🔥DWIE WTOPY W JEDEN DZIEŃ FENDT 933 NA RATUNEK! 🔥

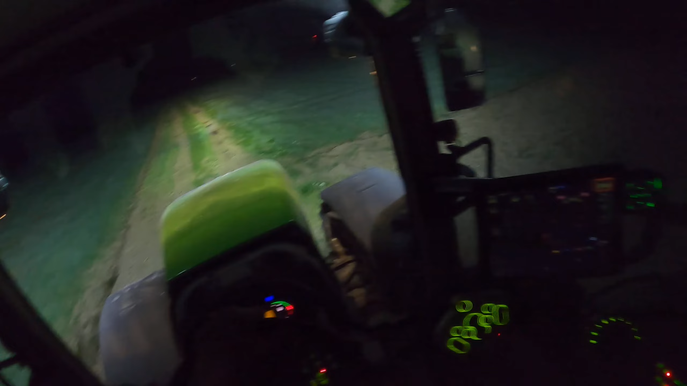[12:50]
Mamy ten sam dzień. Jak widać, jadę dalej 900, a za mną jest moja lina. I cóż, zgadnijcie, co się stało. Tym razem nie jadę po wujka. Mamy godzinę 21:30. Zadzwonił do mnie kolega, jak tylko wszedłem do domu, żebym mu pomógł, bo ma wtopę.